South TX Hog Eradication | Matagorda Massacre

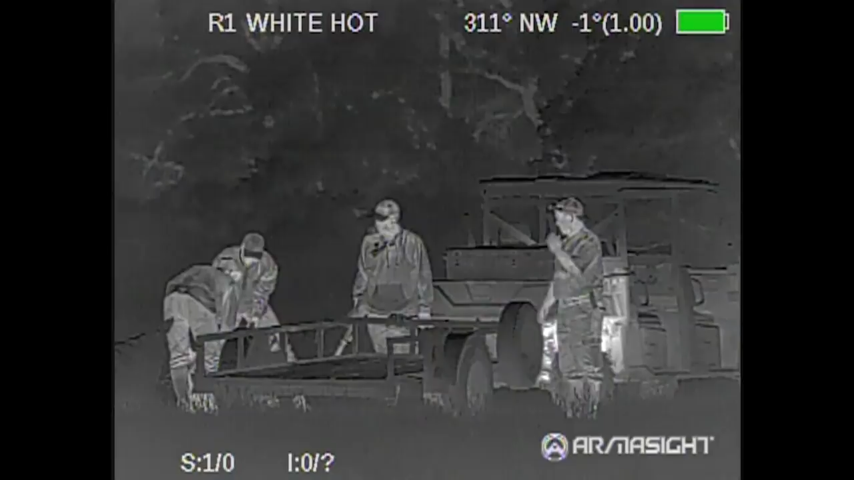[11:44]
This wasn't hunting again. You know, we are trying to eradicate hogs out of this area.
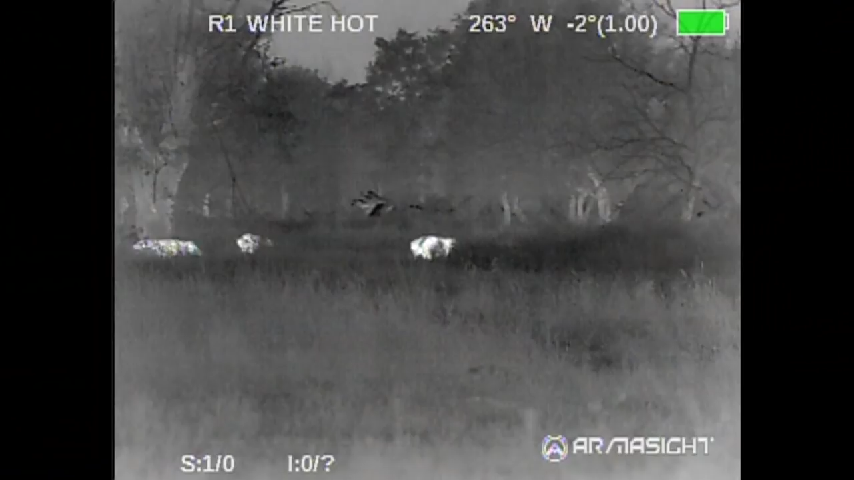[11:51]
Again, these are, you know, they're nuisance animals.
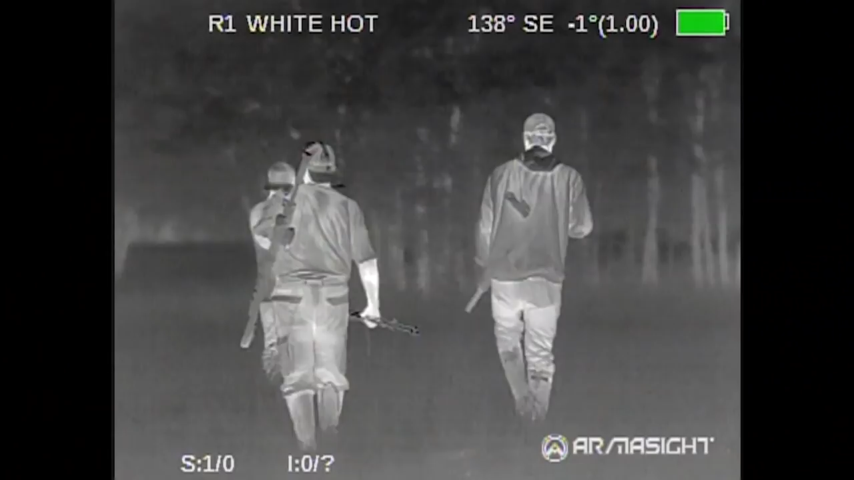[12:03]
There's less actual talking, but it becomes more well-oiled.
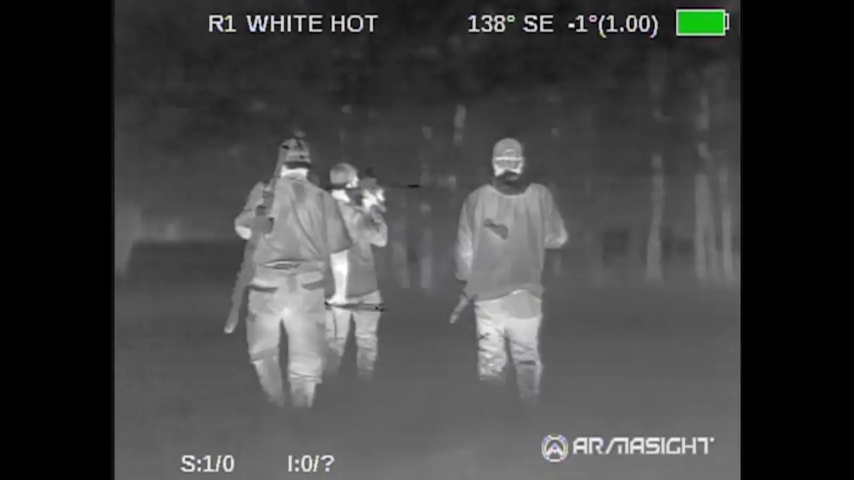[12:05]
We ID'd one out on the road, probably 300 yards down the road.
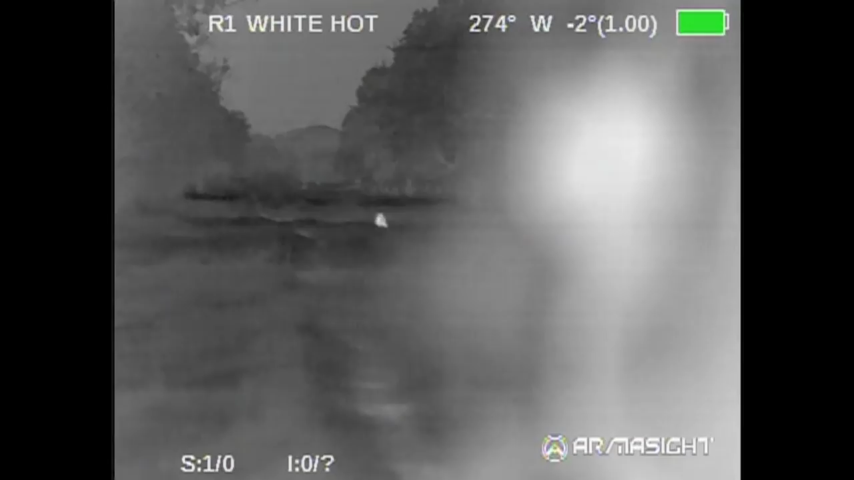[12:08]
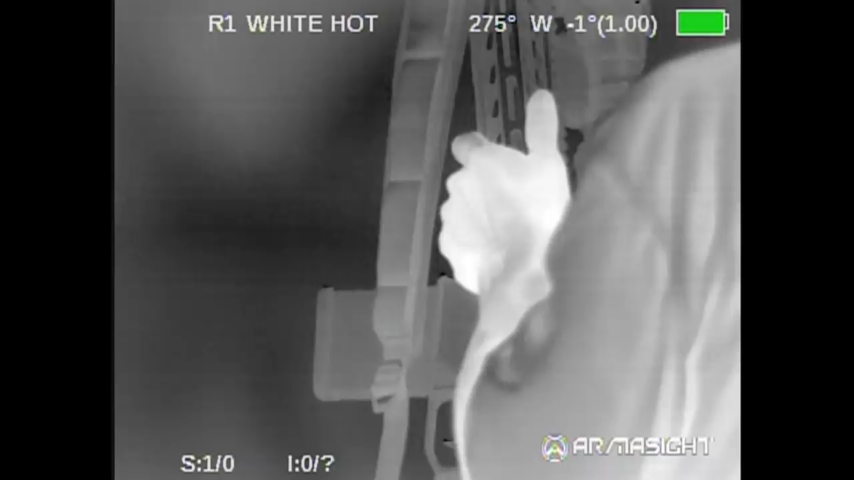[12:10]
We get out. We're just very little talking, followed each other down until we got to where we needed to be, spread out, got on line.
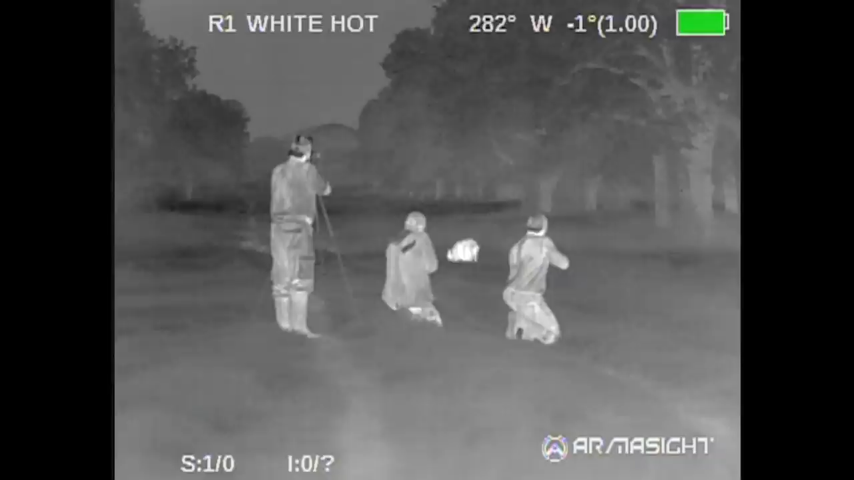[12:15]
It was like, okay, I'm ready, ready, yep. All right, Keith, count down, three, two, one, shoot.
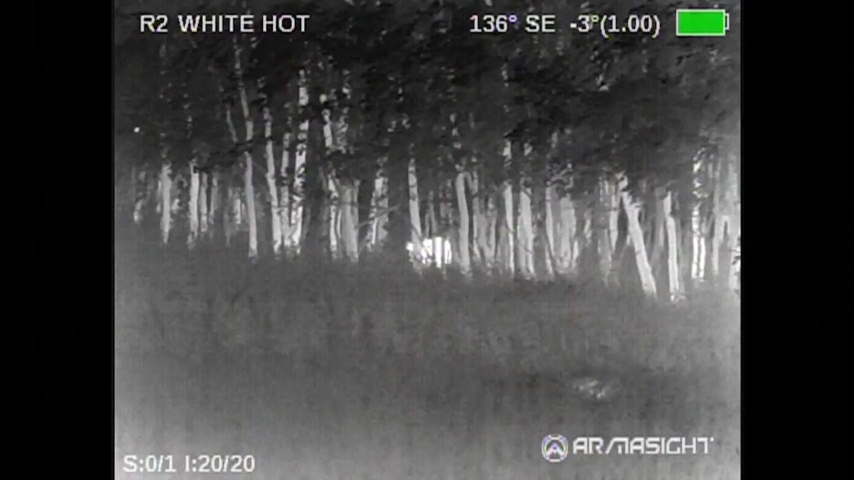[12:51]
So in the wood engagements, in the woods, it's kind of hard.
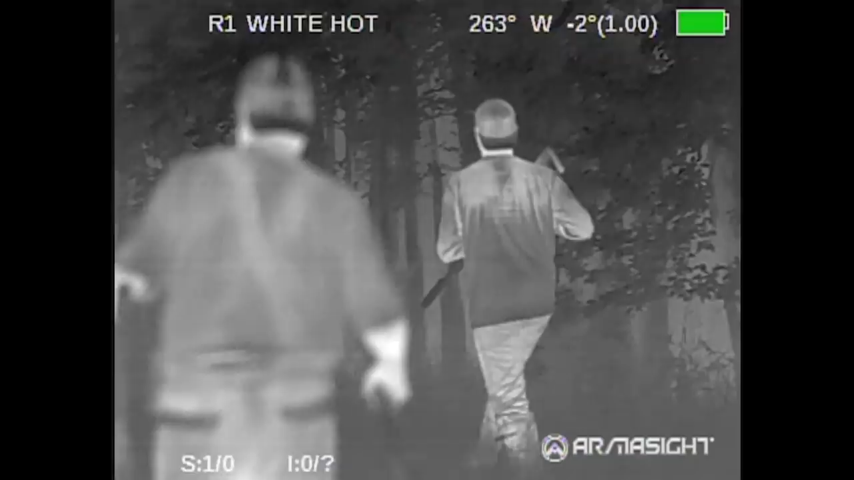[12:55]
We got into a pretty good-sized sounder, which is a group of hogs, and they walked just maybe 10 yards into the tree line.
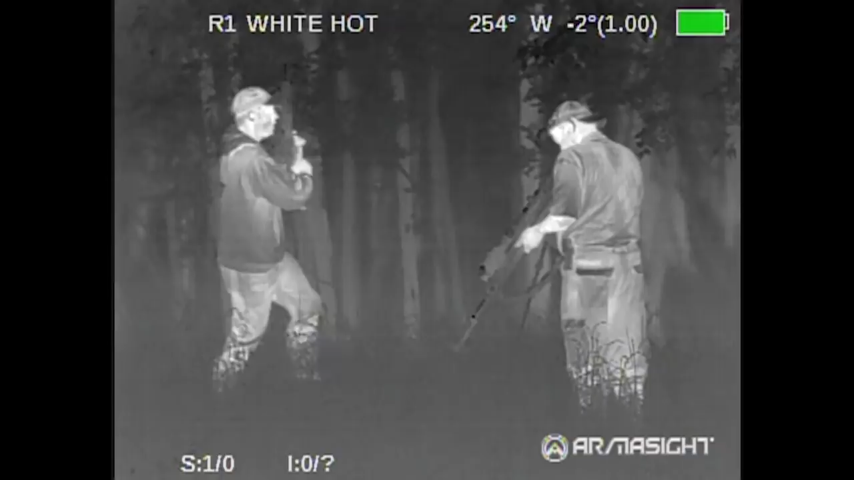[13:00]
And we get out and maneuver on them, you know, spent an hour, you know, kind of getting on them, and you can see them.
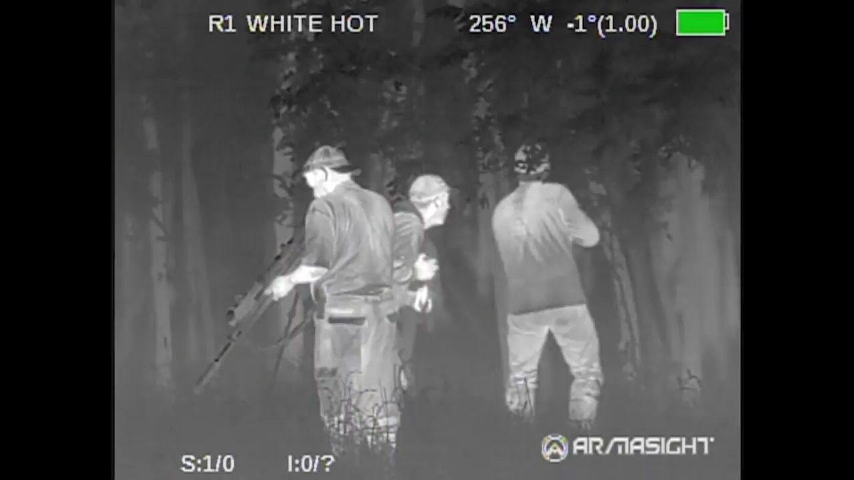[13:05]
They weren't far in the woods, but we just couldn't get clean shots, and, you know, it just didn't happen.
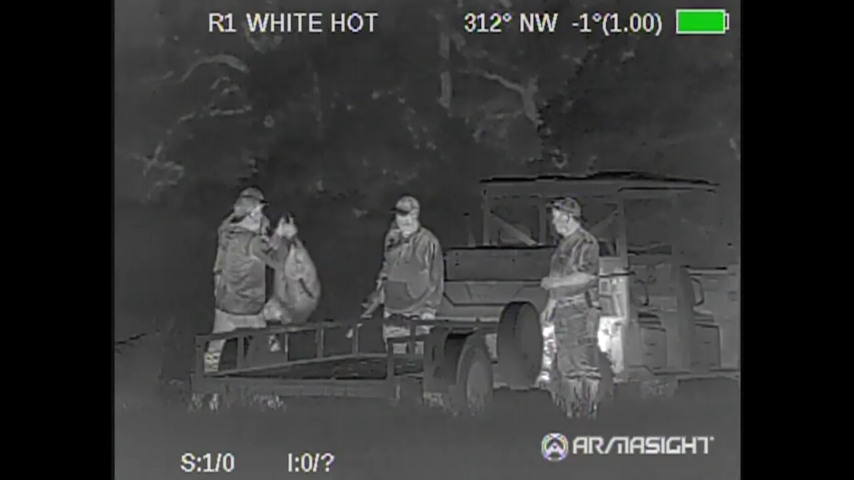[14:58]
I can see that people watching this show are probably pretty interested in thermal gear.
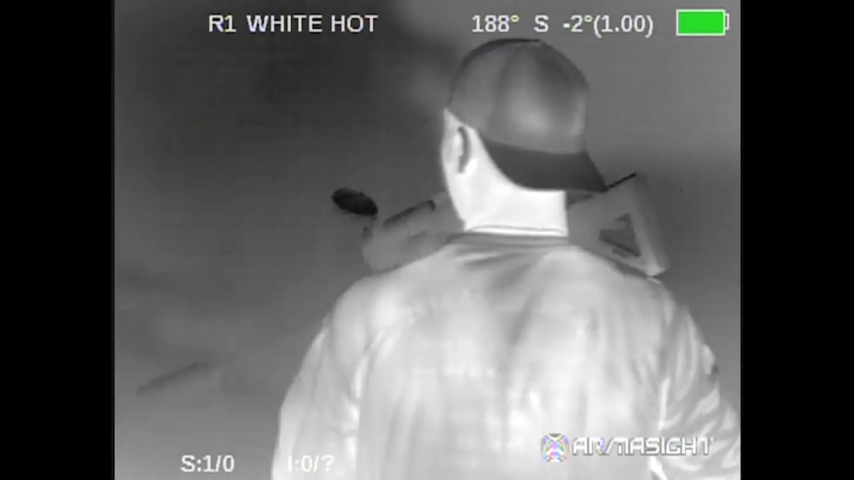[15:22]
Understand how they work, why they work, and why they're so effective.
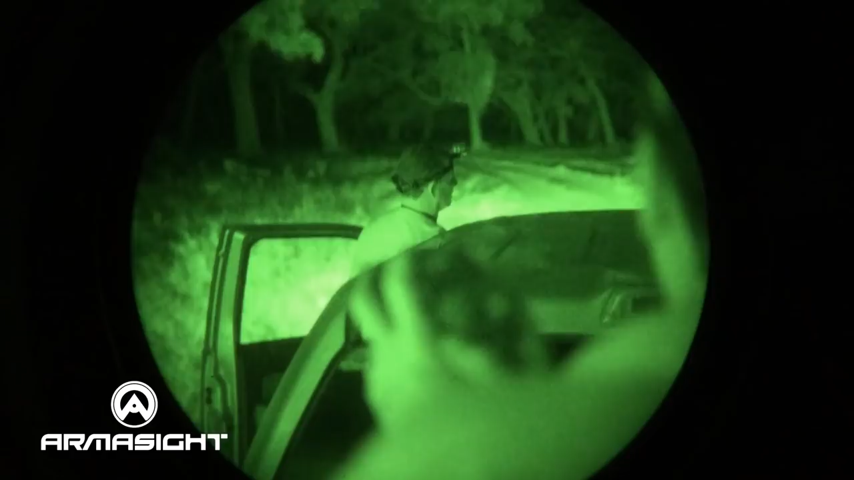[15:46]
We drove into this little flat.
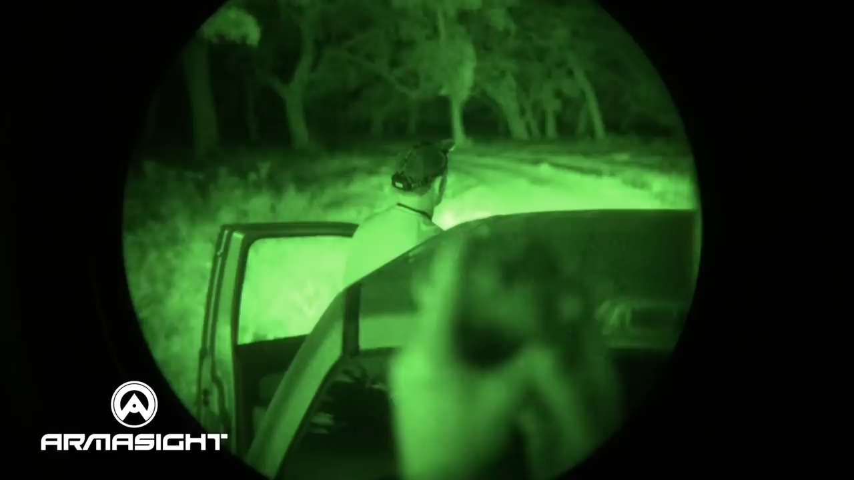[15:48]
It opened up.
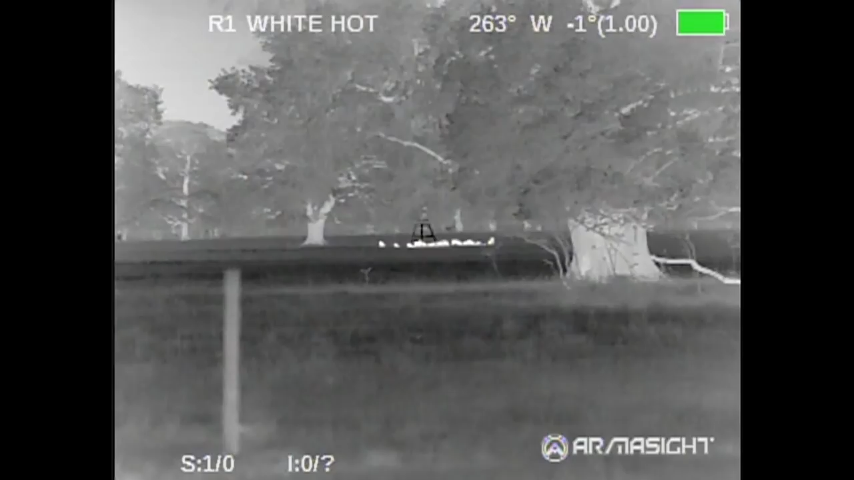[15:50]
There's some big live oak trees out in the middle of it, and there were hogs in here all grouped up at a feeder.
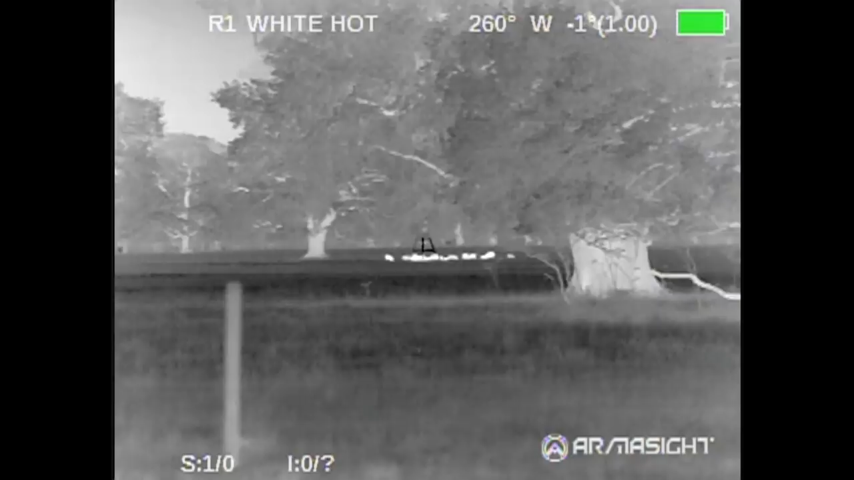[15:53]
We snuck up, the wind was perfect, right in our face.
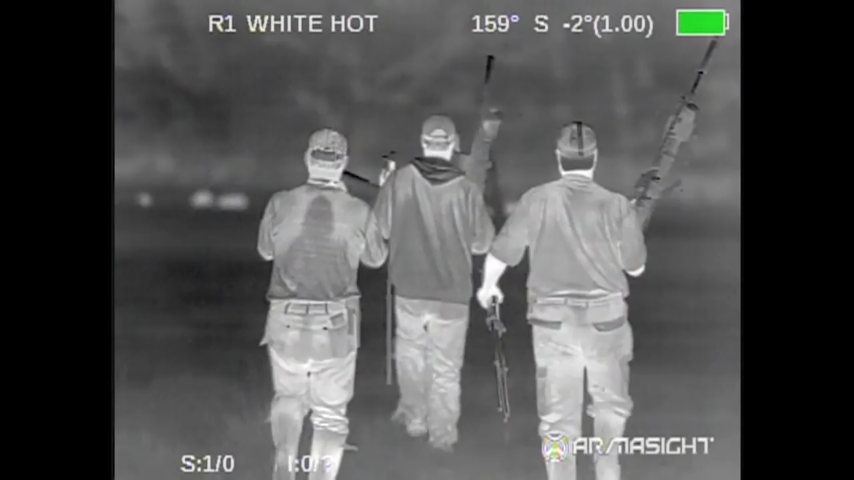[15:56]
We snuck up, got about 60 yards from them.
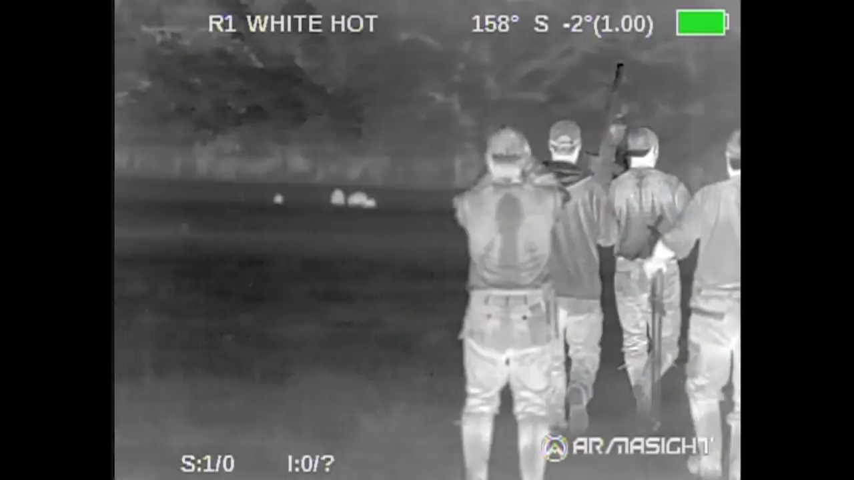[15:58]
Left the cameraman out there behind us, so he should have been able to get us and the hogs,
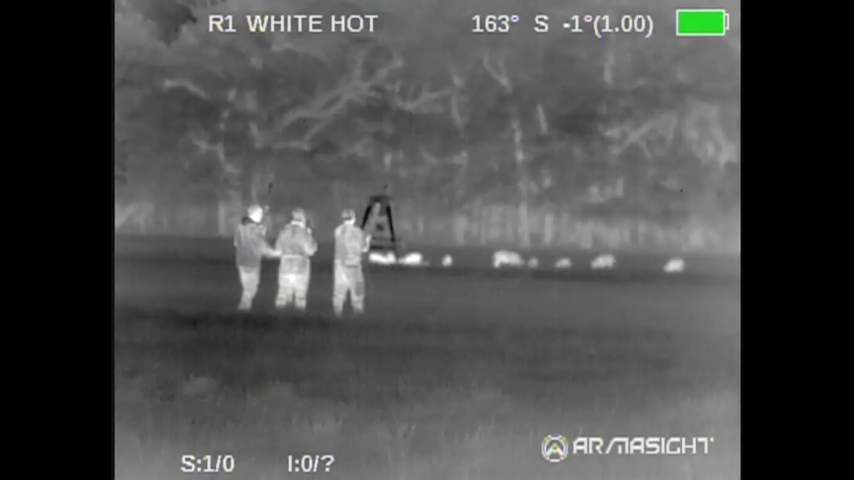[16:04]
and we went to work on them.